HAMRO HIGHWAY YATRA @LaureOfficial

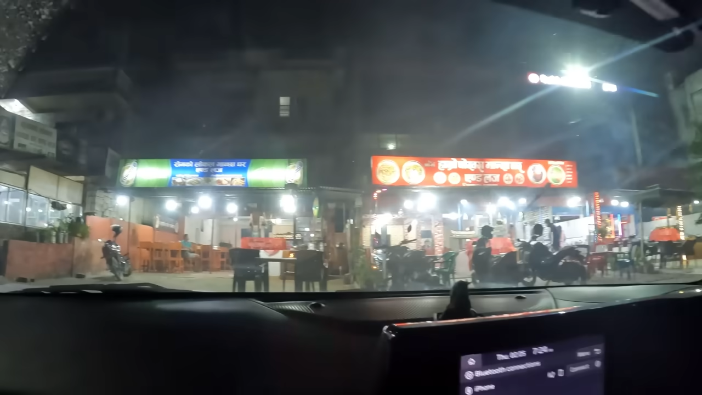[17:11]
मलेखुमा अयो रातको रातको 7:30 बजे
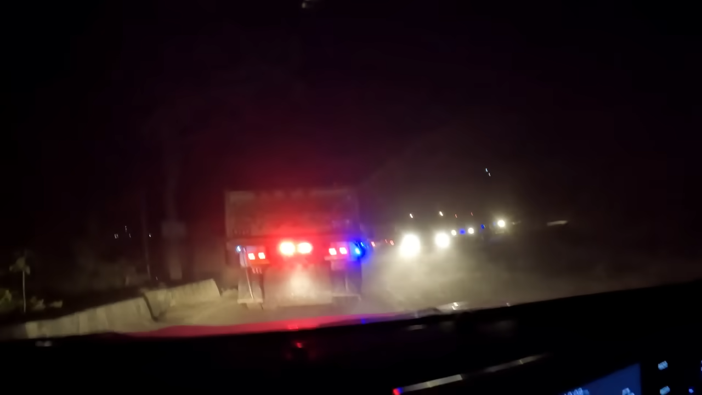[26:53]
रातिको 10 बज्यो हामी नौबिसेको उकालोमा छौँ एकदमै अफ रोडिङको बाउ आजै यस्तै छ यस्तो बिग्रियो ओहो ठुक ढुङ्गा यस्तै छ ओ माई गॉड कत्रो ढुङ्गा हेर लाग्यो होइन यता छेउमा राजधानी छिर्ने बाटो रे यस्तो खोला भएको यस्तो बाटो वारको कन्ट्री जस्तो कि
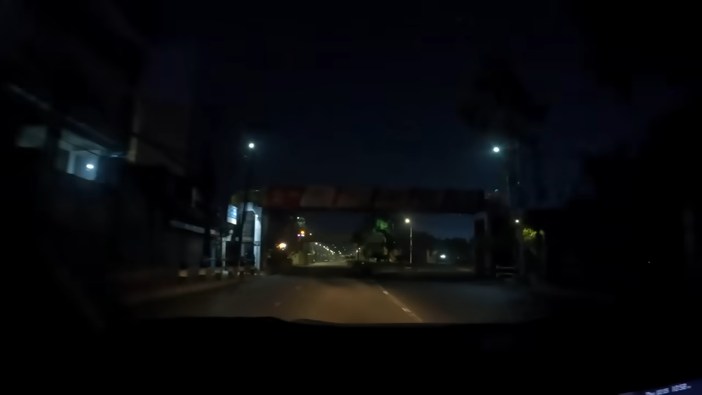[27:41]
ल बत्ती गर्छ बालेन सिटी आइपुग्यो हामी बल्ल बत्ती आयो खोइ त धरामा त बत्ती नबोले रहेछ
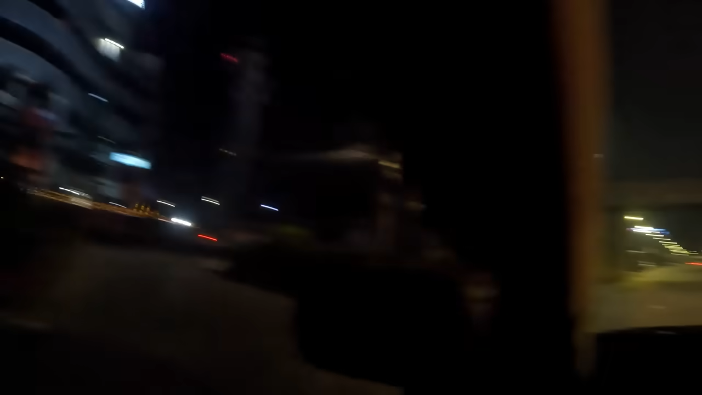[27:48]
धरहरा ल यहाँबाट बल्ल झिल्नु ल यहाँबाट बल्ल झिलिमिली छ यो रोड आयो
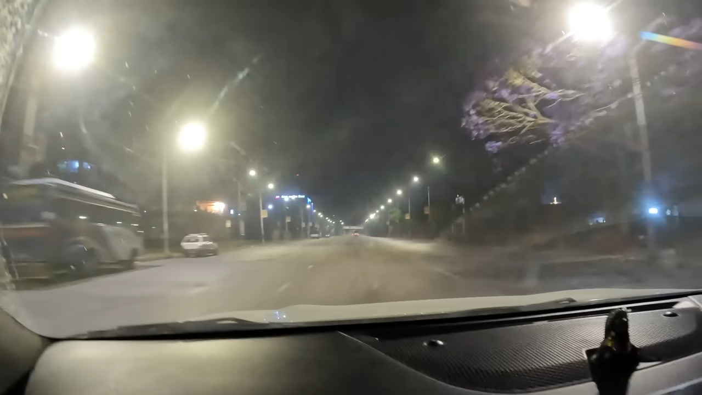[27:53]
के भन्छ यो ठाउँलाई टुनी हिल
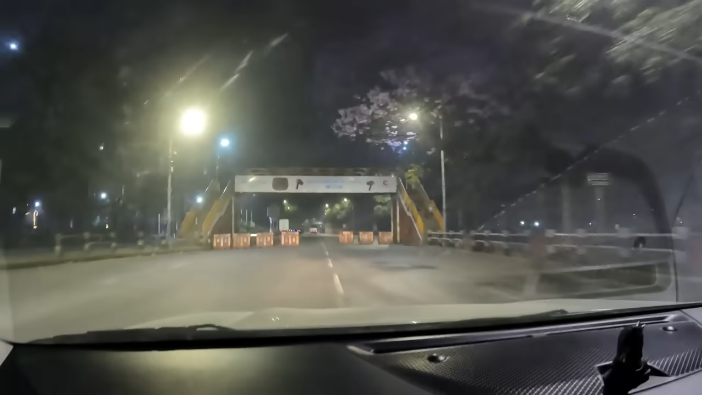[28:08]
खासै काठमाडौँ आउँदैन टुरी हिल थाहा छैन यताबाट चाहिँ न्यू रोड भन्ने थाहा छ
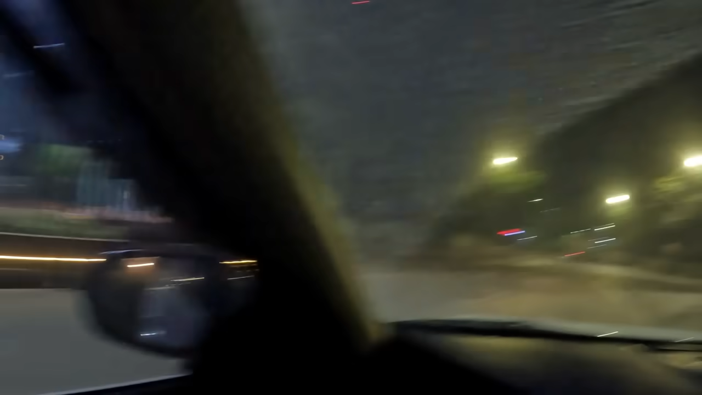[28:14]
यहाँबाट अब कान्तिपद पुगिन्छ होइन अमेल पुगिन्छ
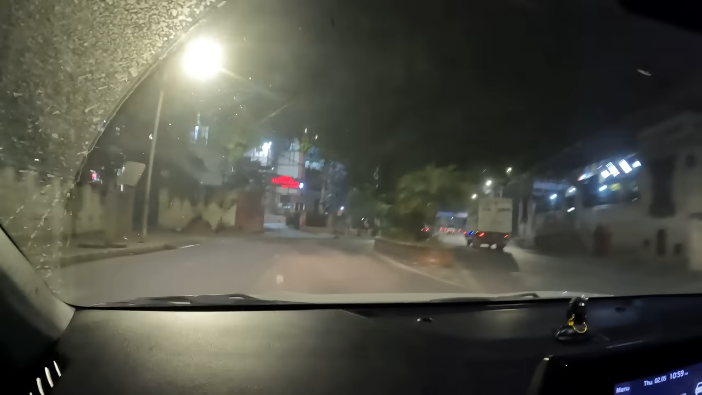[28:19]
त्यति थाहा छ रातिको ठ्याक्कै 11 बज्छ
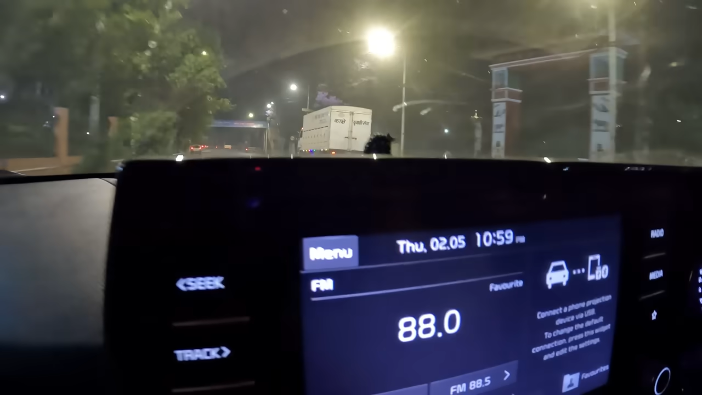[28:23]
15 मिनट गुरुजीले चलाउनु भयो होल बाटो